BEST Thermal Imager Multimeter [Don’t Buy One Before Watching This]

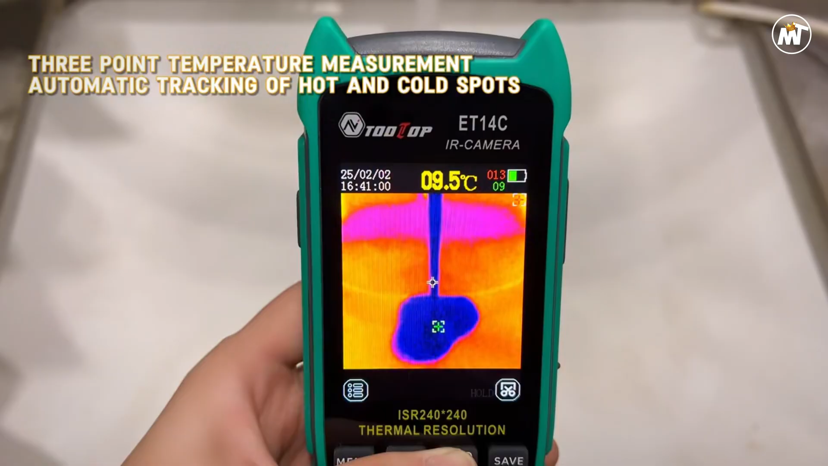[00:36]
On screen: spot 9.5°C
Precision meets innovation in a tool designed for professionals who refuse to settle for guesswork. This compact yet powerful device transforms thermal imaging into an art form,
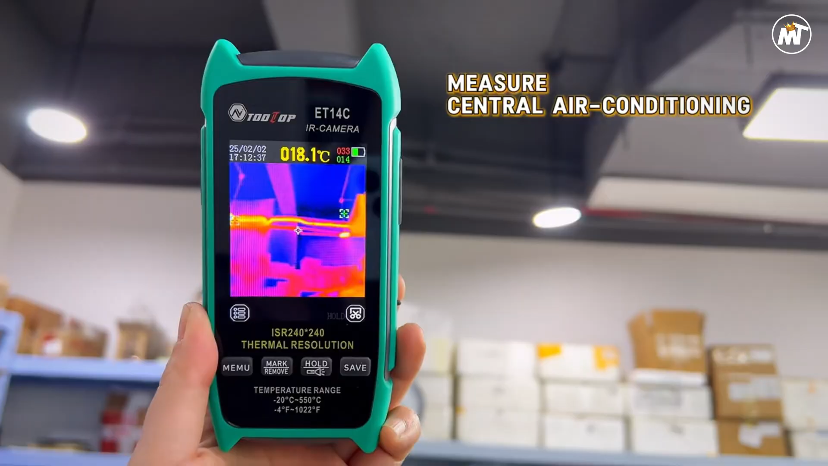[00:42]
On screen: spot 018.1°C
offering detailed temperature visualization that exposes what the naked eye can't see.
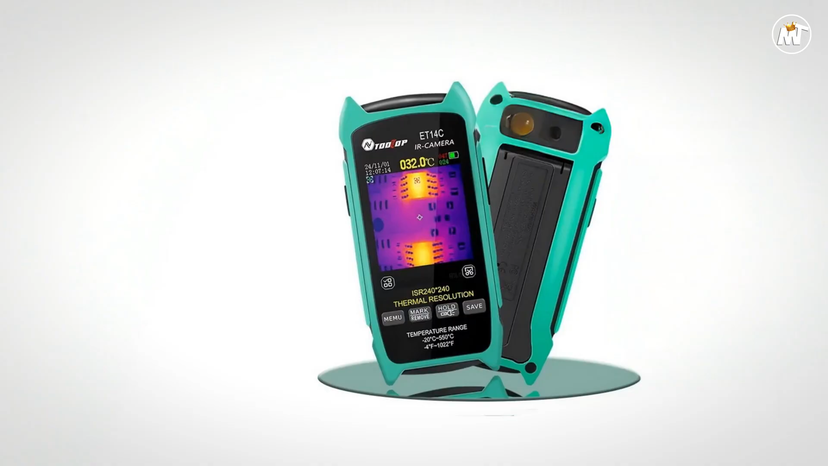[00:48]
On screen: spot 032.0°C
With a stunning 240x240 infrared resolution,
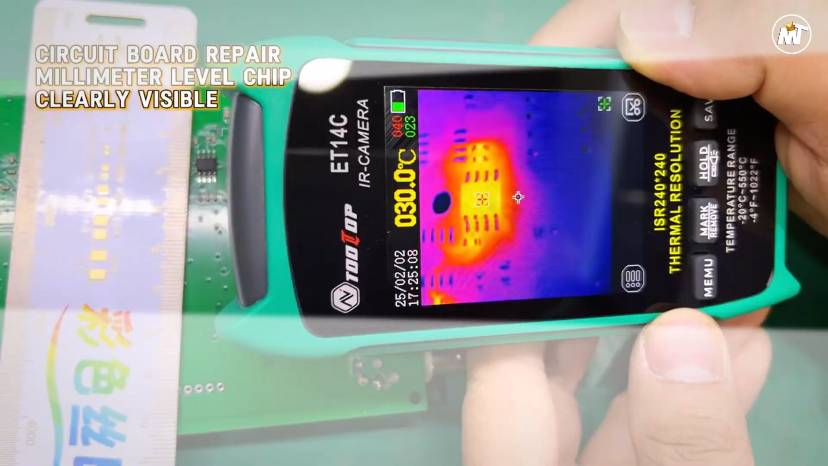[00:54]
On screen: spot 030.0°C
every heat signature is revealed with crystal clarity, allowing you to identify faults, inefficiencies, and hotspots in seconds.
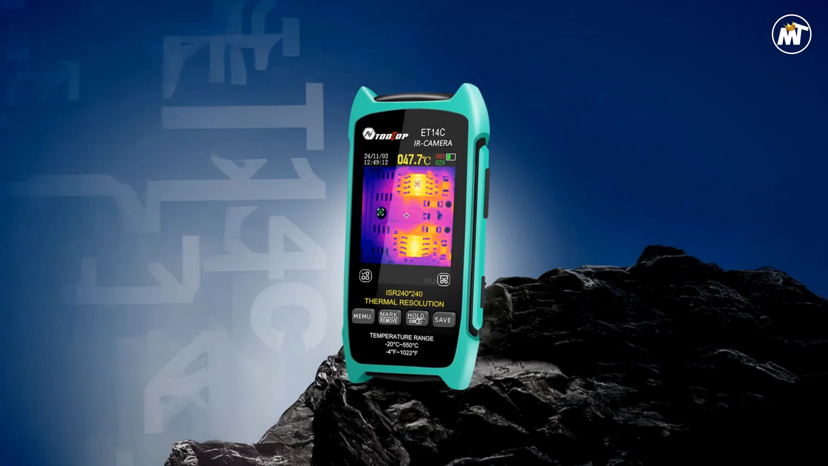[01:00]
On screen: spot 047.7°C
Whether you're diagnosing PCB circuits, inspecting industrial components,
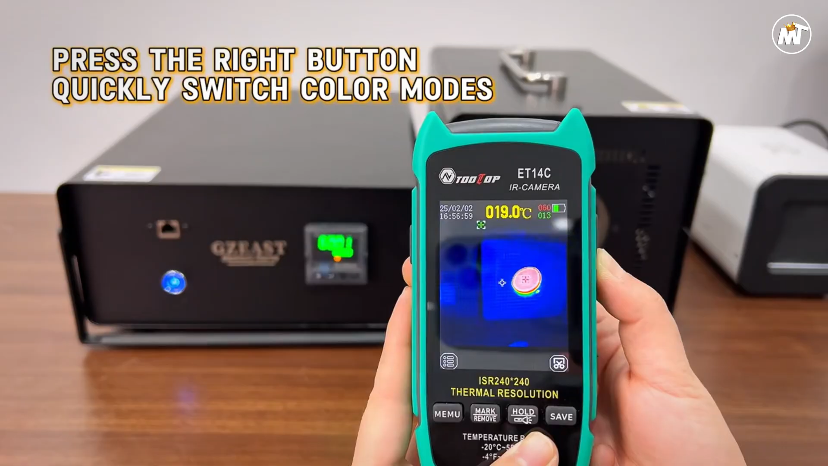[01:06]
or working on electronic repairs, this gadget gives you the edge to pinpoint issues instantly and accurately.
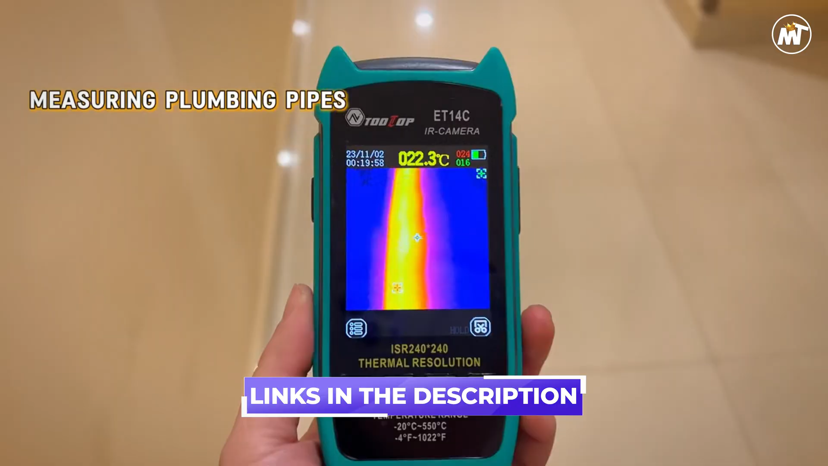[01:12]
On screen: spot 022.3°C
Its 25Hz real-time refresh rate delivers smooth, fluid imaging that feels natural to the eye.
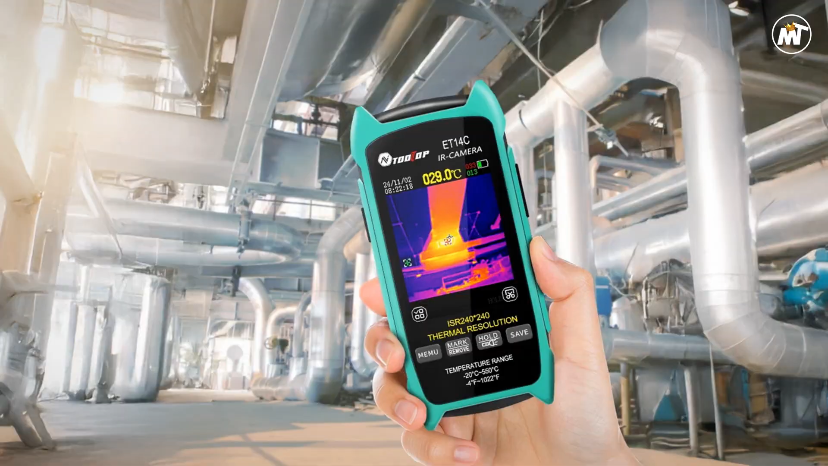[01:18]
On screen: spot 029.0°C
No lag, no interruptions. The 2.8-inch color display brings the captured images to life,
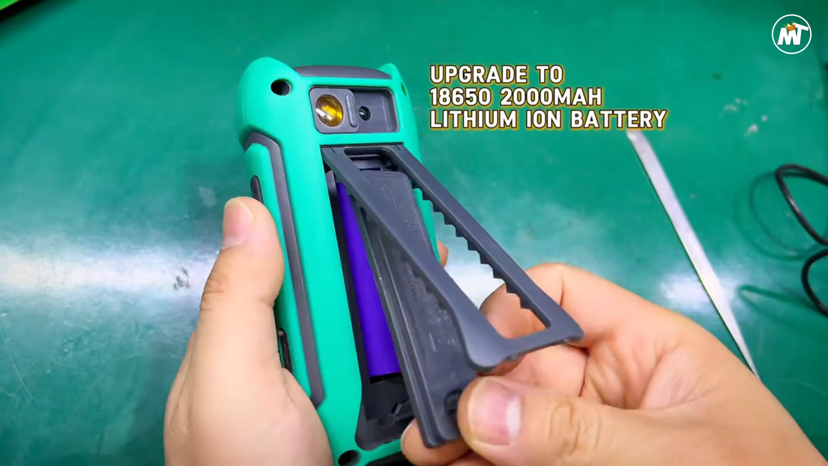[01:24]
offering exceptional sharpness and vibrant contrast.
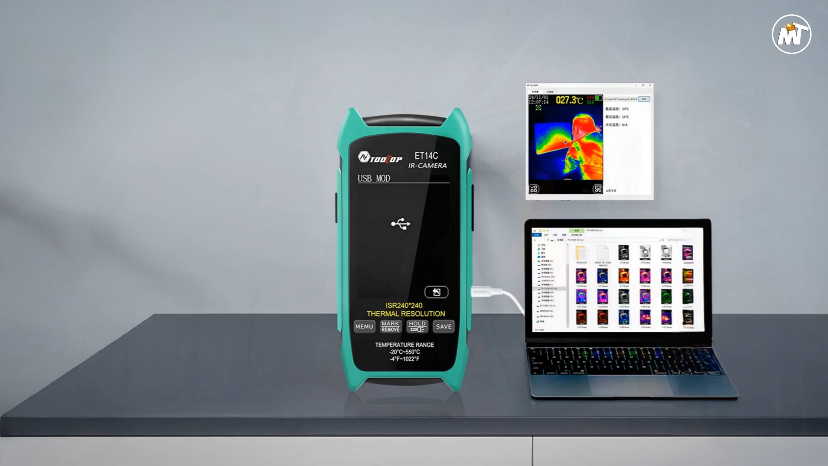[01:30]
From iron red to rainbow, fusion, and white heat, you can switch through multiple color palettes to highlight temperature differences with precision and style. The auto-game mode intelligently adjusts brightness and contrast, ensuring your visuals remain clear, even under challenging lighting or temperature conditions.
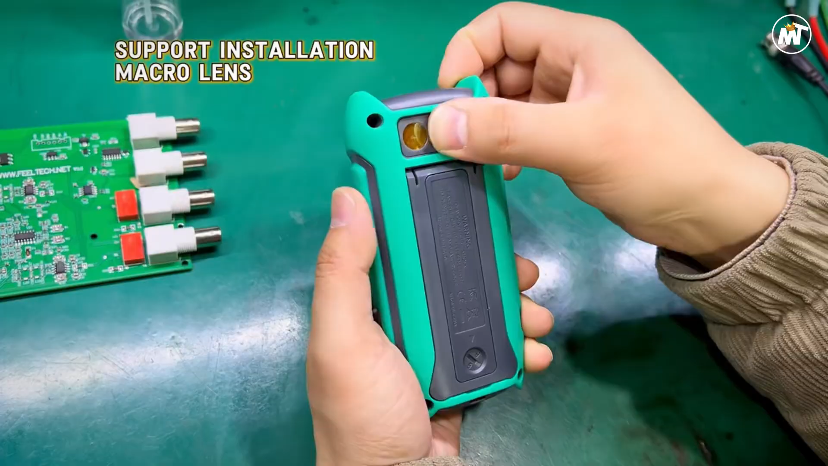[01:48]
The optional macro lens is a true game-changer. Designed for close-up inspections at about 2.5 centimeters,
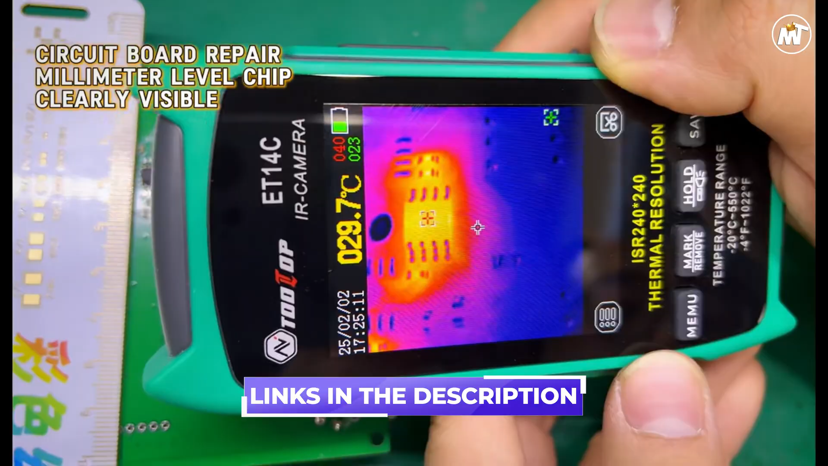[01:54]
it unveils even the tiniest details on PCB boards and miniature components.
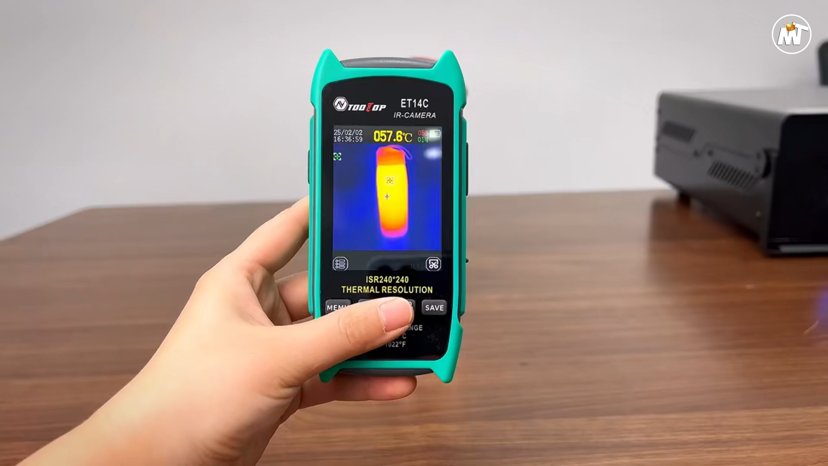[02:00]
No installation hassle, simply slide the lens left or right when needed.
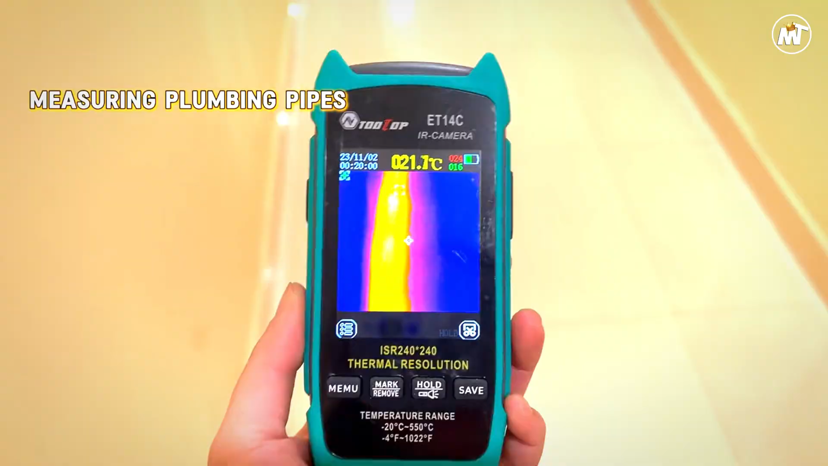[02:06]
When the distance grows, remove it instantly to return to normal thermal imaging mode. This dual capability allows users to transition
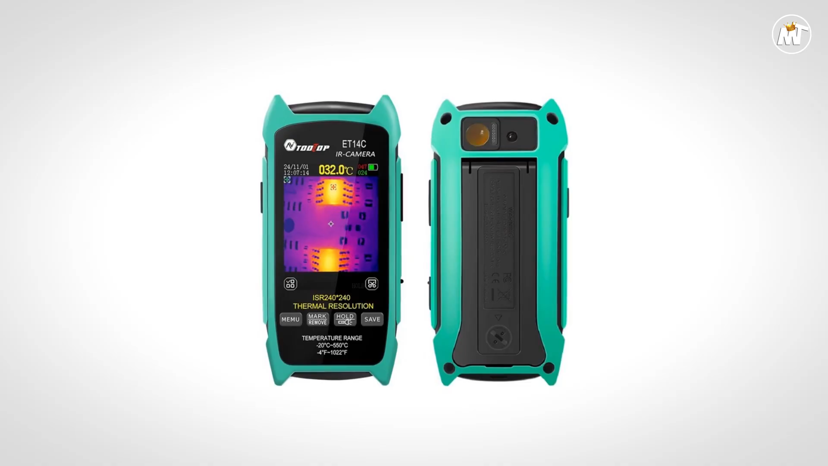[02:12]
On screen: spot 032.0°C
effortlessly from broad industrial scans to microscopic electronic analysis.
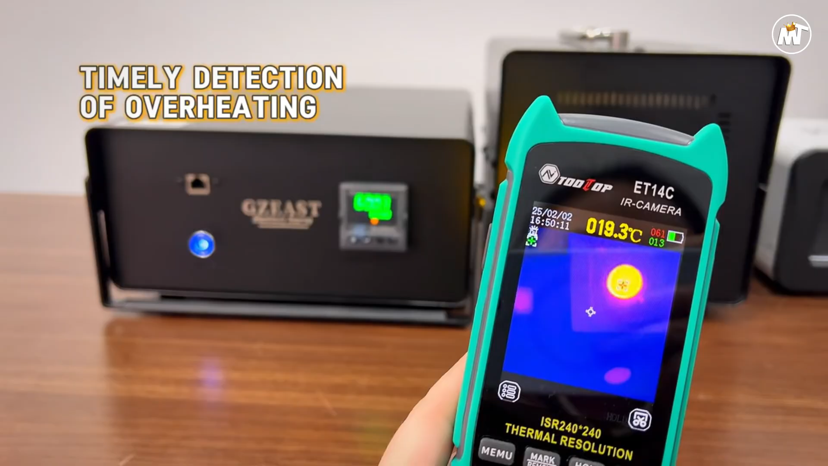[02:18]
On screen: spot 019.3°C
Durability and convenience shine through every design choice. The lightweight 180-gram build, paired with a detachable 18650 lithium-ion battery, ensures uninterrupted use during long field operations.
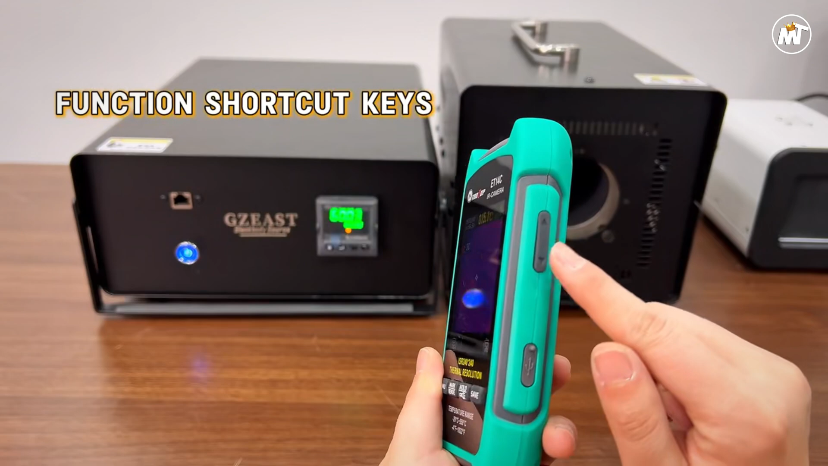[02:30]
USB Type-C connectivity enables fast charging and quick data transfer,
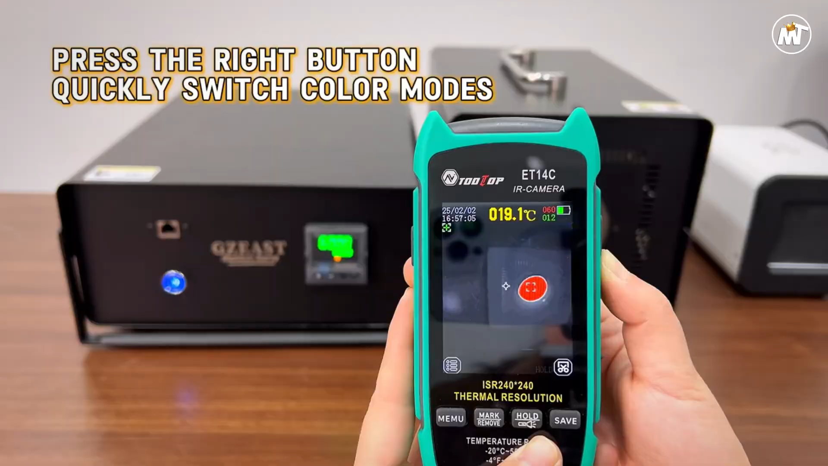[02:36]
On screen: spot 19.1°C
while its internal 7.5 megabyte storage captures and saves BMP images on the go. With adjustable emissivity ranging from 0.1 to 0.99, the temperature readings remain precise across various materials and surfaces,